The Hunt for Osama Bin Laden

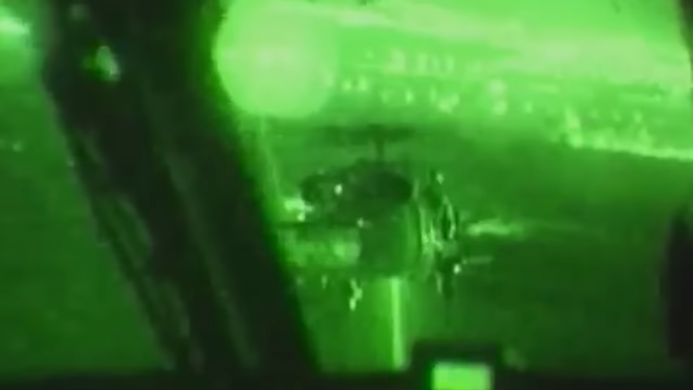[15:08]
two modified Black Hawk helicopters crept through the darkness as Operation Neptune's Spear began.